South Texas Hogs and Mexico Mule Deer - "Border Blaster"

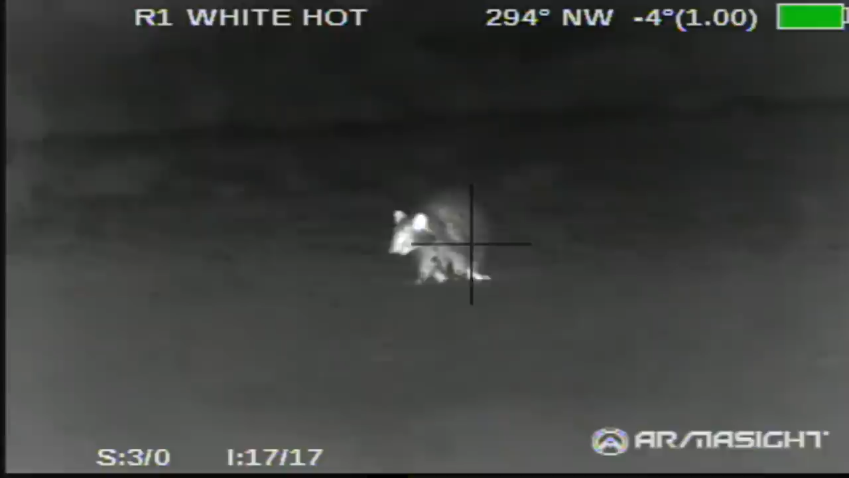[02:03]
you'll be able to actually be able to see the video that I'm looking at through this scope right here.
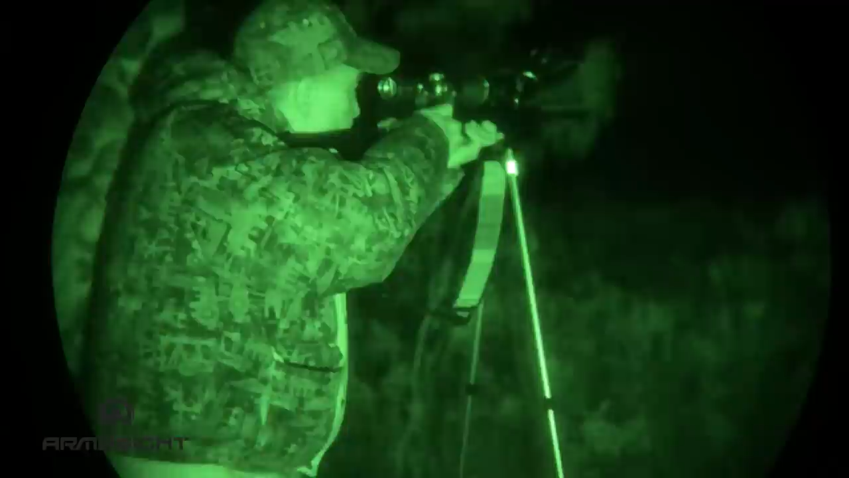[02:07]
We sighted it in earlier and it was dead on,
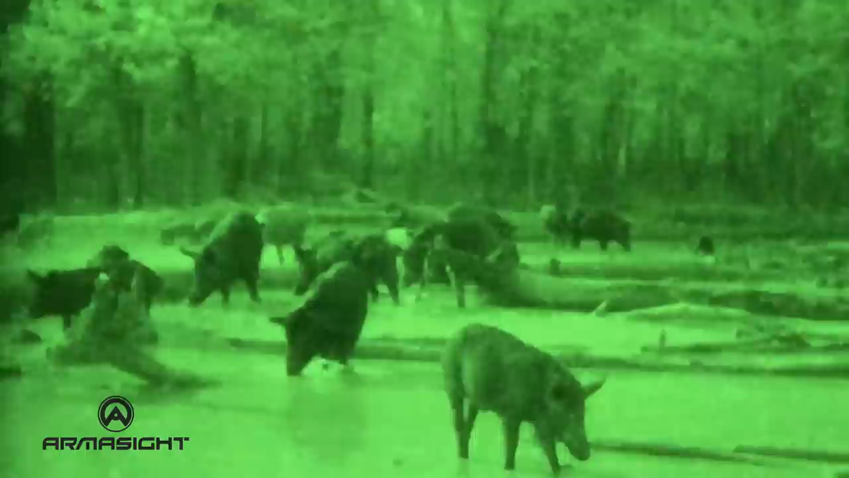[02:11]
but we've traveled all the way down here to South Texas, so we want to make sure it is still dead on. So what we're going to do, we're going to be using Tannerite.
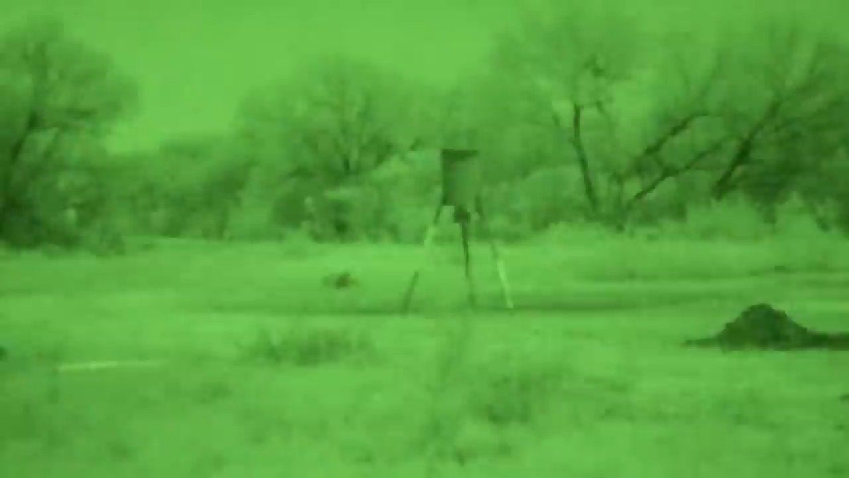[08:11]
Here's what he looks like. It's about a 100-pound boar hog.
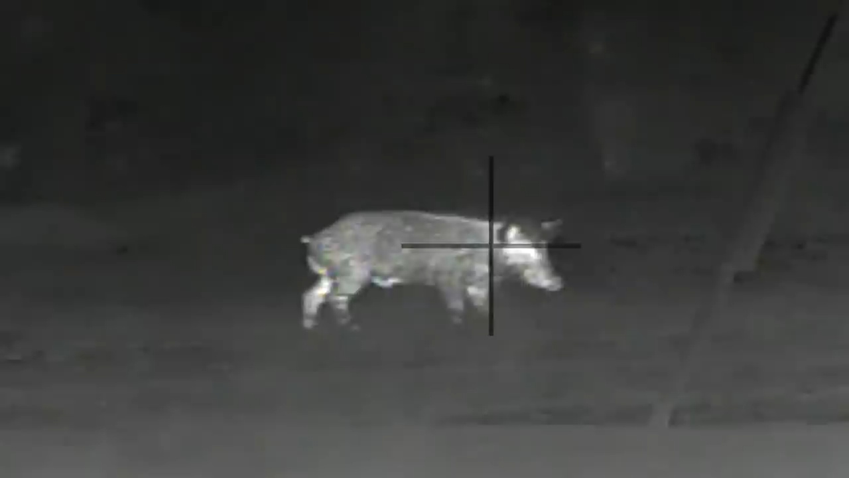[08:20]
Of course, he dropped instantly. I shot him right between the eyes, and I mean, you can see he just, what an ethical shot.
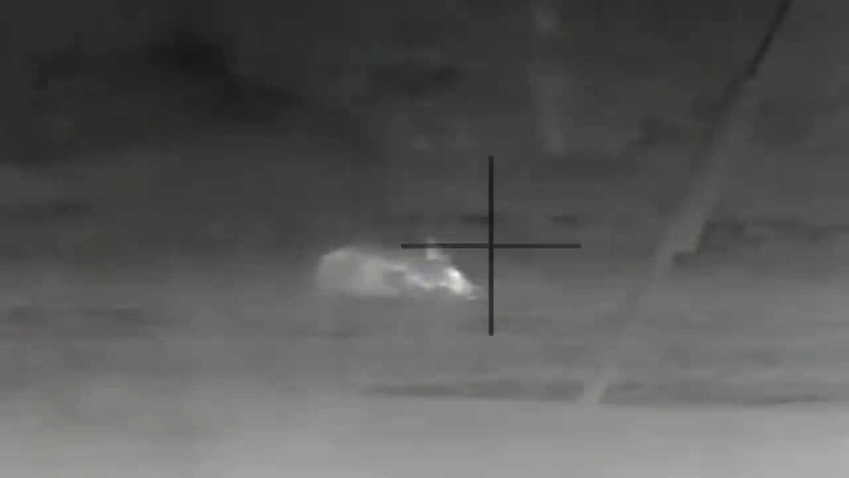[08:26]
Now, the tools that we have available today with the technology by Armosite to be able to hunt at night, they're incredible.
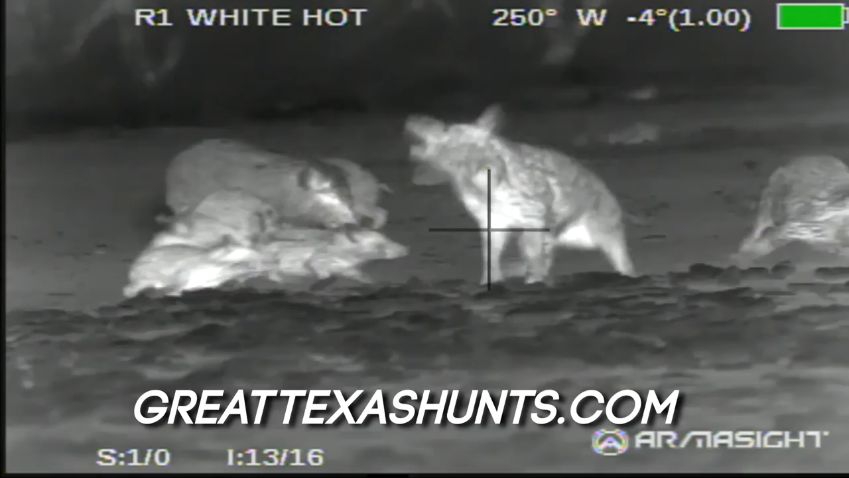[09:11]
And this particular ranch has more hogs on it than any ranch I have ever been to in my life.
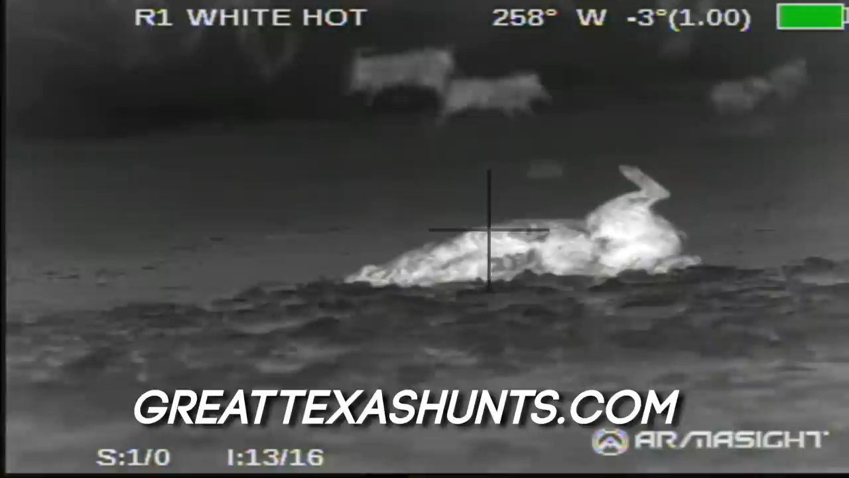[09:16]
And that's saying something. But anyway, I'm real happy with this.